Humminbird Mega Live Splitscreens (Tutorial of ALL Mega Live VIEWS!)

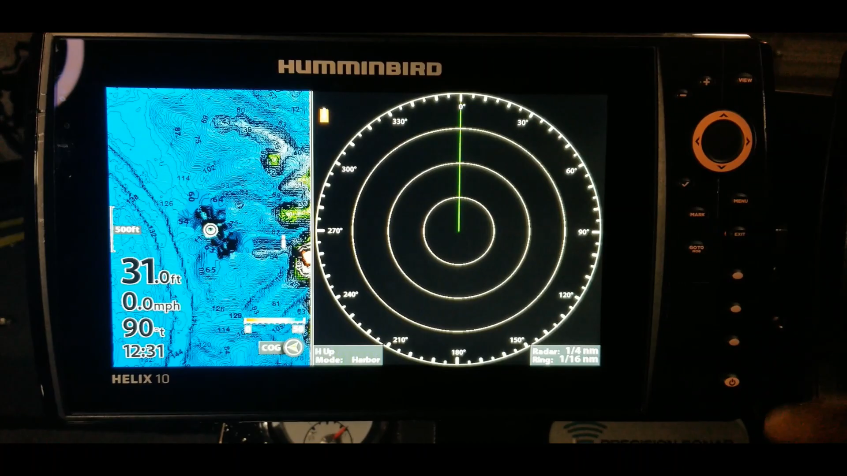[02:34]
links to other pertinent information in there but so for today what i was saying is we
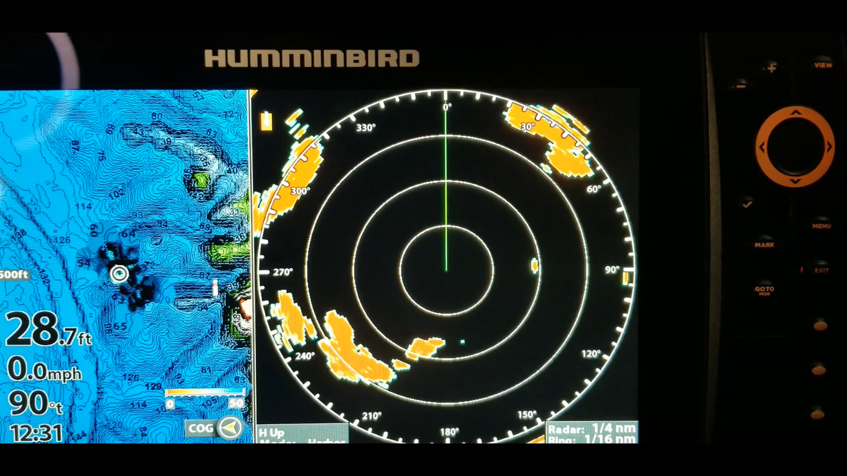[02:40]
are going to answer the question of what views are you able to see with the split screen with your mega live system so what you want to do is go up here and hold
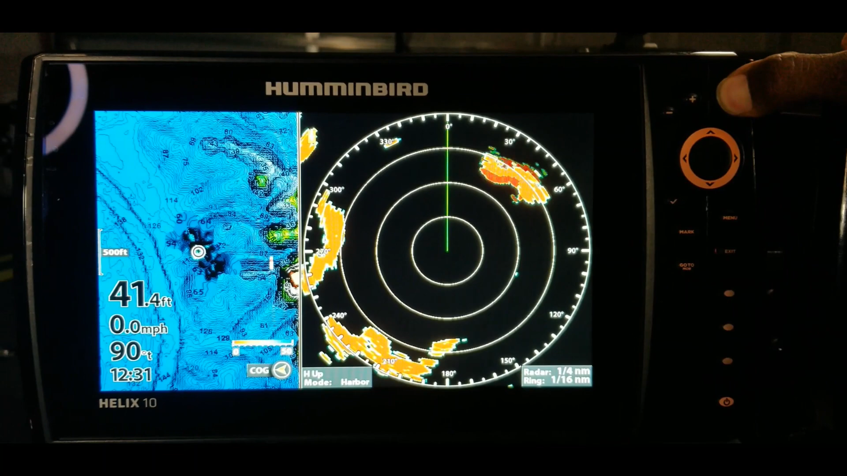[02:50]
in this menu key that will take you to an another
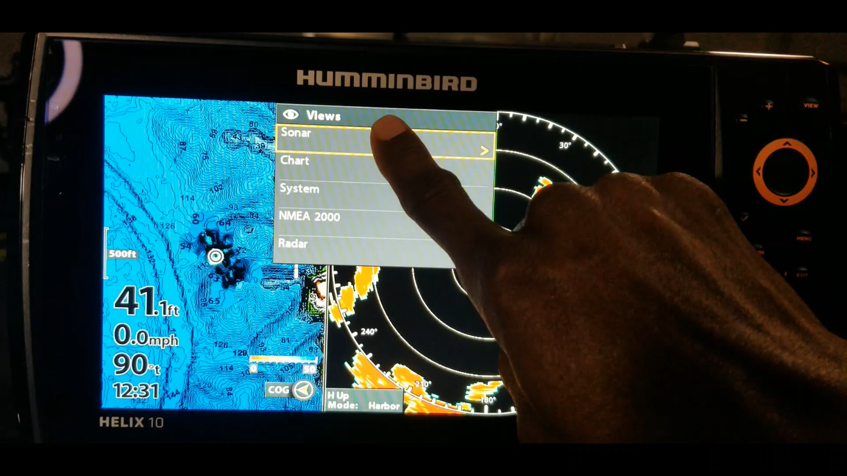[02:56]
menu where you can see the option to go to sonar so this is a helix system so
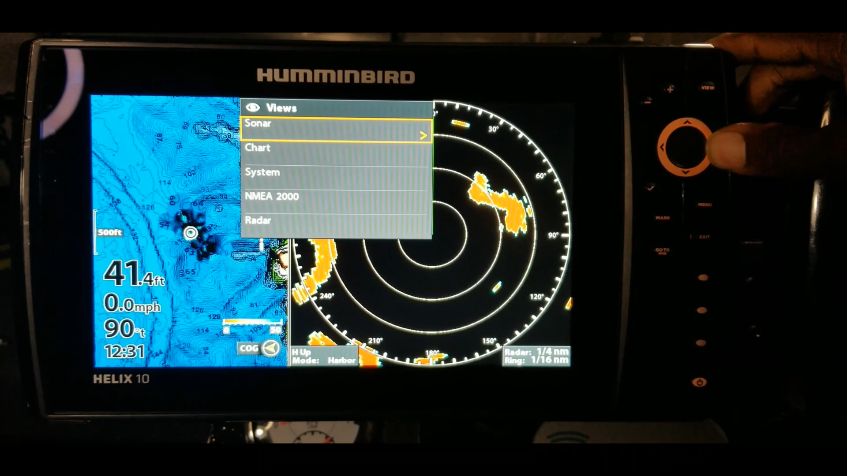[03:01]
as far as i know the helix system is going to give you uh well the solex will give you the option of having a split screen with your mega 360
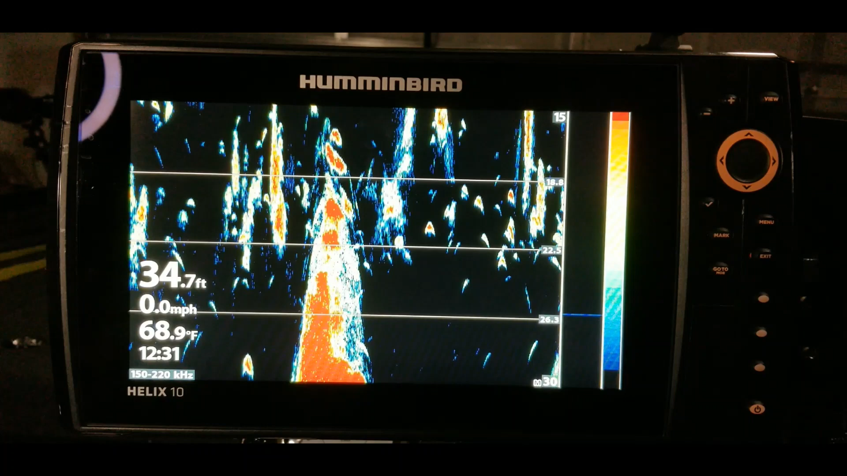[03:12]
On screen: depth 34.7 ft, water 68.9°F, speed 0.0 mph
and also your mega live at the same time but the helix system does
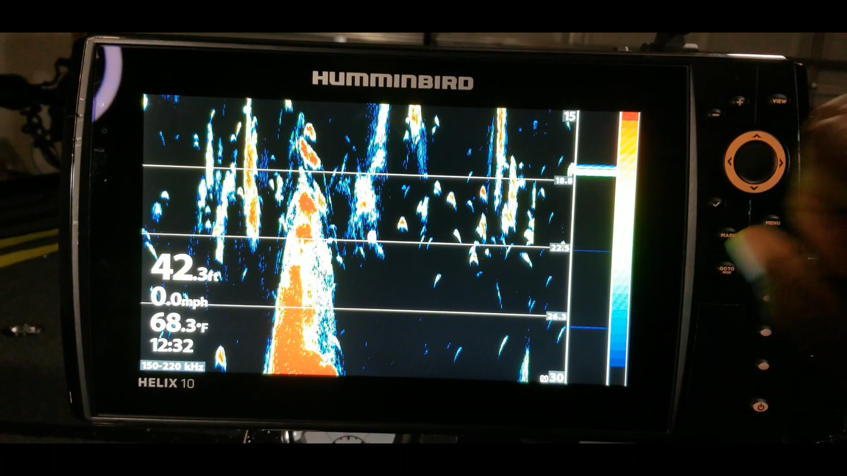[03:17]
On screen: depth 42.3 ft, water 68.3°F, speed 0.0 mph
not offer that um offer that option if anyone out there has the solex system and they
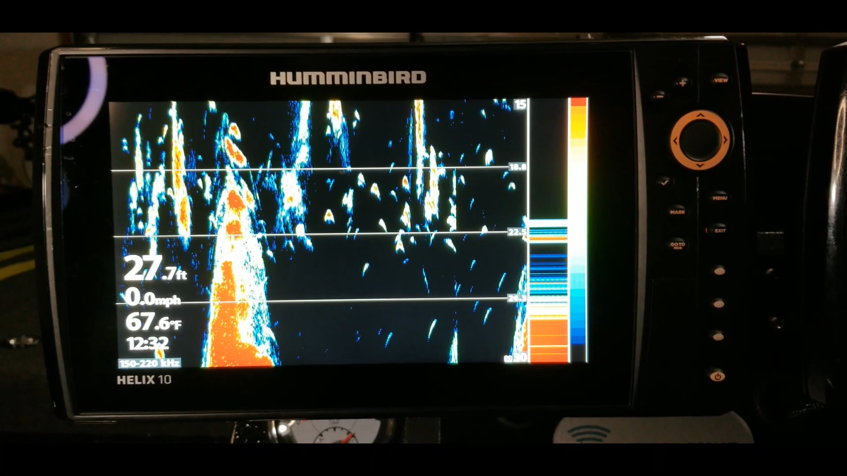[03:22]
On screen: depth 27.7 ft, water 67.6°F, speed 0.0 mph
know anything different than that please make sure you leave that down in the comments and any other pertinent information
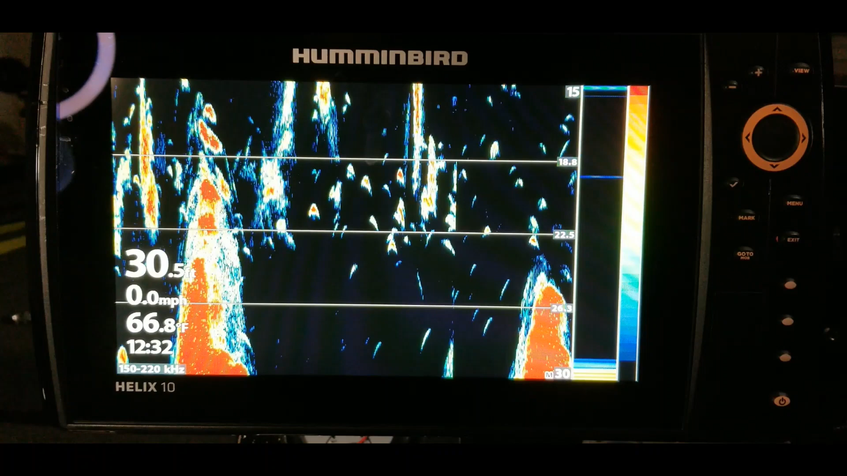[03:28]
On screen: water 66.8°F, speed 0.0 mph
that you feel may help some of the guys out so like i said let's press in this uh hold on one
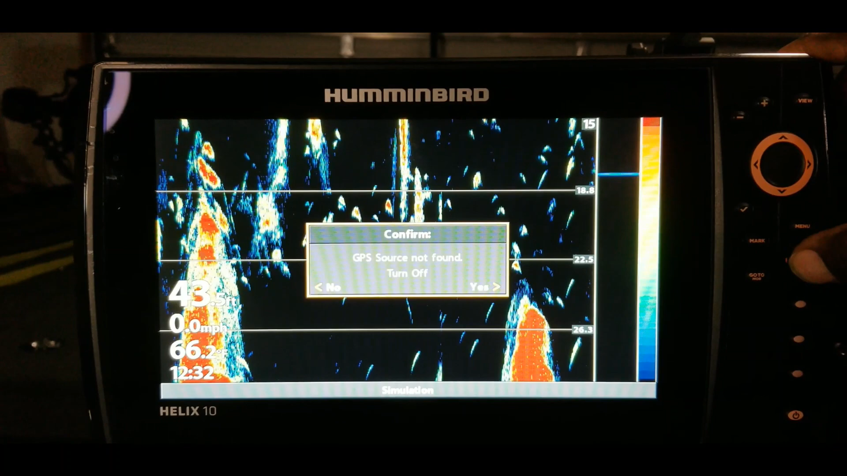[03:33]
second hit this exit key to exit out of here gonna hold in this menu button when that comes
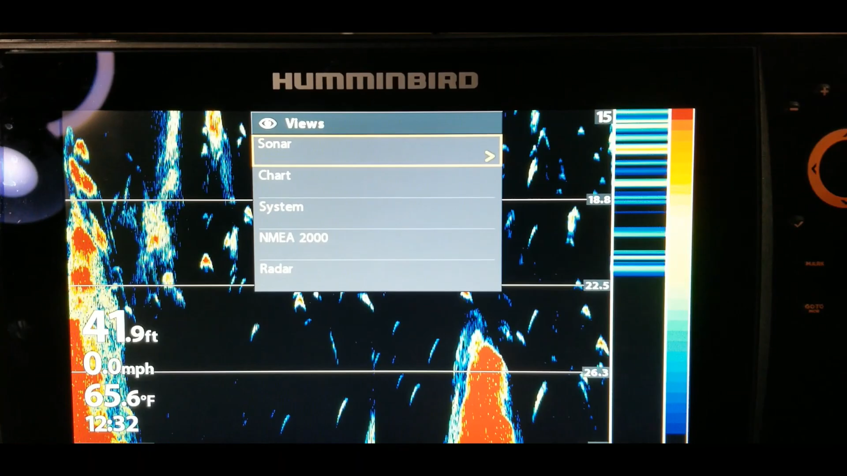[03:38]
On screen: depth 41.9 ft, water 65.6°F
up we're gonna go to sonar hit the right arrow key and what this is gonna do is
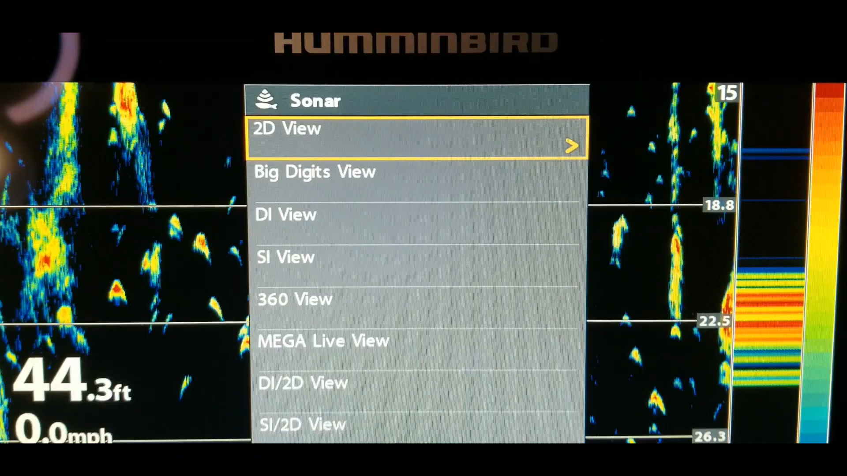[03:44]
On screen: depth 44.3 ft, speed 0.0 mph
show us the menu where you can see all of the options for the views that are going to link up
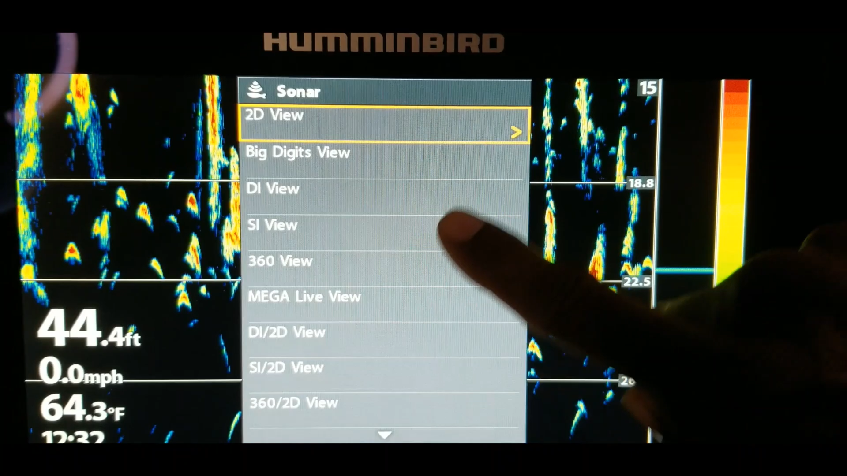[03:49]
On screen: depth 44.4 ft, water 64.3°F, speed 0.0 mph
with the sonar so as we go down here you will see that you have mega lot the main mega
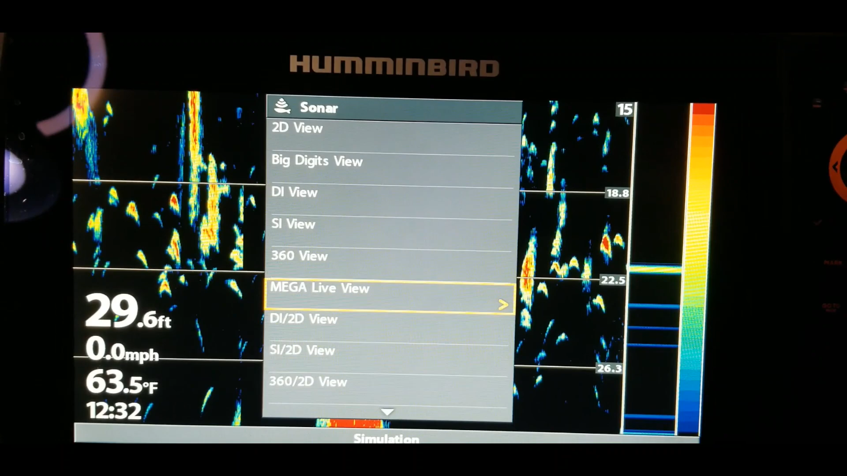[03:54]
On screen: depth 29.6 ft, water 63.5°F, speed 0.0 mph
live view so let's just take a look at that that is going to show you just mega live only
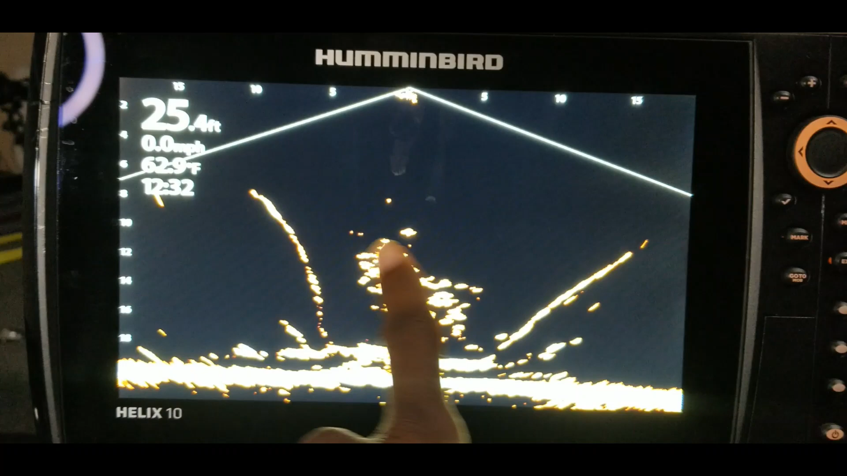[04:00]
On screen: depth 25.4 ft, water 62.9°F, speed 0.0 mph
on the entire screen no split screen just full mega live all right so let's
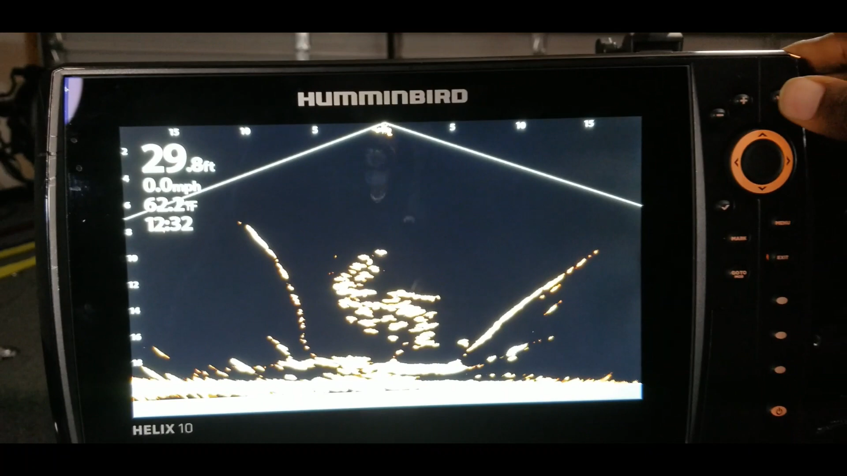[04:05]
On screen: depth 29.8 ft, water 62.2°F, speed 0.0 mph
just go back in here so this is a shortcut key to get to that menu so that you can go to
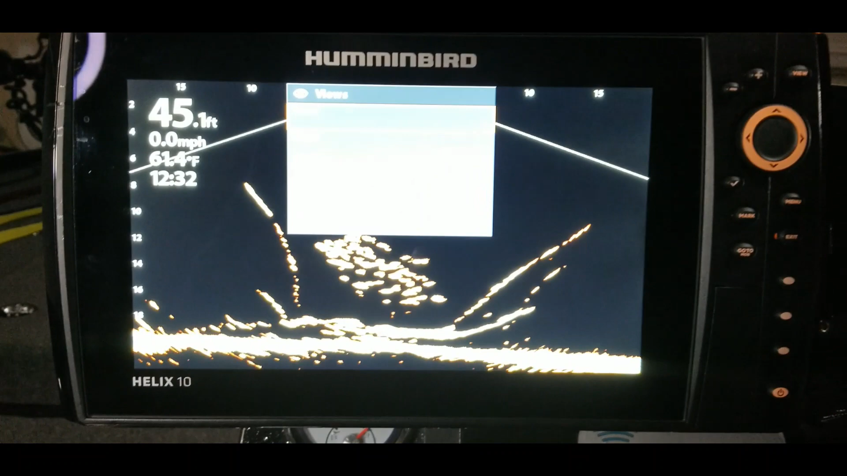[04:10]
On screen: depth 45.1 ft, speed 0.0 mph
these options a little faster so let's hold it in again go to sonar hit the right arrow key and
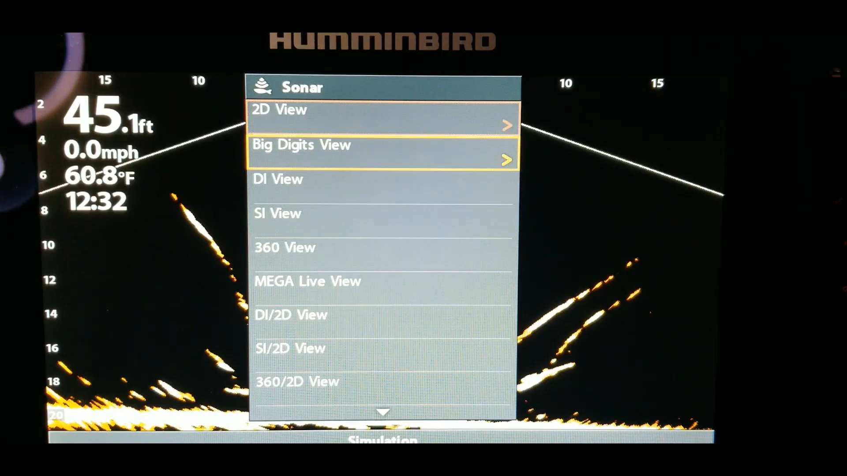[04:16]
On screen: depth 45.1 ft, water 60.8°F, speed 0.0 mph
let's scroll down so we just took a look at the mega live